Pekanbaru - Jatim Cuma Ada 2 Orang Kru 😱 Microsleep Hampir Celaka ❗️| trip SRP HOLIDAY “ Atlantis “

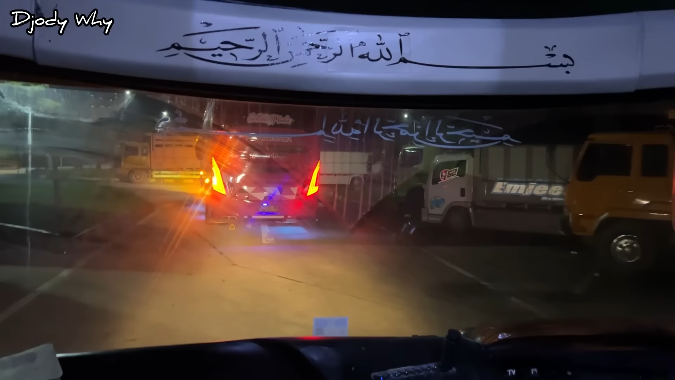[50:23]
Ya, teman-teman, ini kita berhenti di rest area KM 215 ya.